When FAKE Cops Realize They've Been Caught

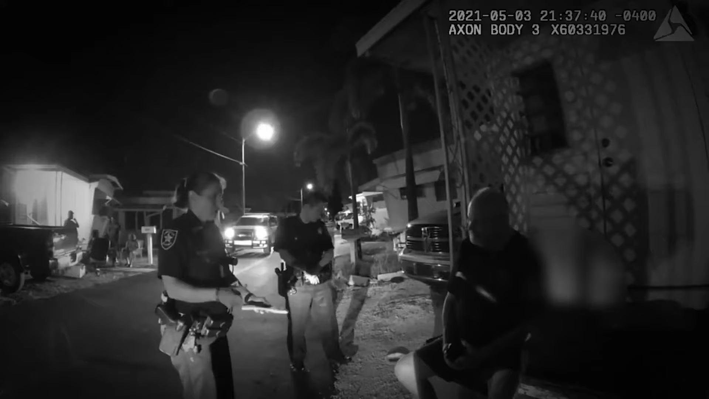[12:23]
The officers were shocked to discover what John had done, and their investigation was almost complete. They approached him and questioned him about his actions one last time.